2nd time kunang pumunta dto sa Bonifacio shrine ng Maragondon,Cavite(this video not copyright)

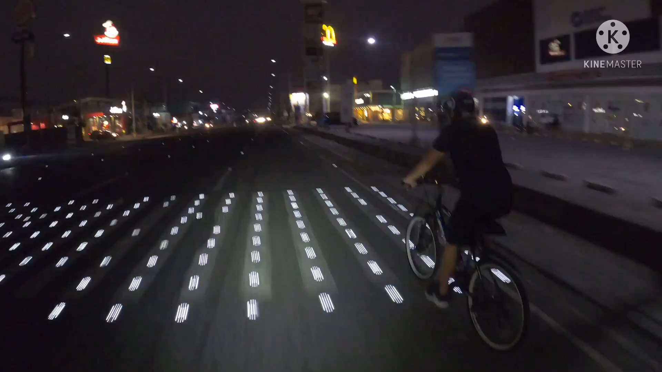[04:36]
Ganda, ilaw. Mahating dilim dito eh. Hindi mo man lang makita yung ano ng daanan, signboard. Ang ganda eh. Ha? Ganda nga eh. Ayop.